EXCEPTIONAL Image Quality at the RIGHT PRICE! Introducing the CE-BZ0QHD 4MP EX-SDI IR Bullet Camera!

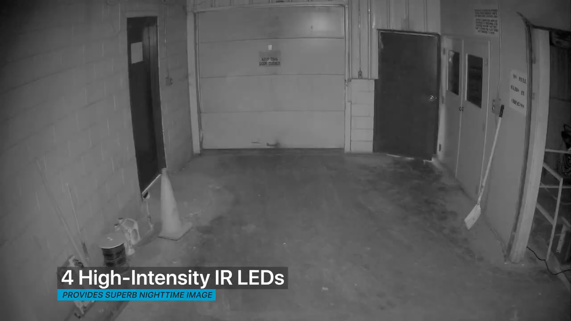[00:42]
With its four high-intensity IR LEDs, the BZ0QHD can capture clear nighttime images even in total darkness.